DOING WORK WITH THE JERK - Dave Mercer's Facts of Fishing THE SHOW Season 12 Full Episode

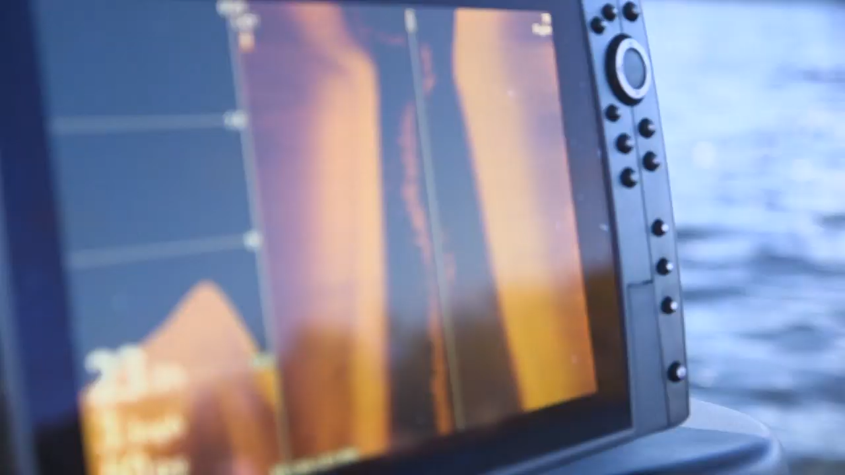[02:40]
if you look on that graph right there you can see the prop stream from